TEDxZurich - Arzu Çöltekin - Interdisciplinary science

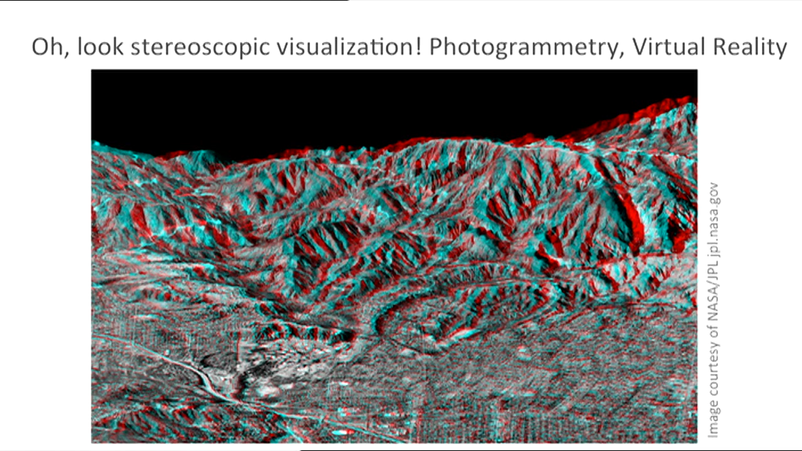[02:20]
Obviously, a lot of the math that is involved in making maps is trying to make something three-dimensional into two-dimensional, but it's possible to actually run into such visualizations. Here you see two images that are superimposed.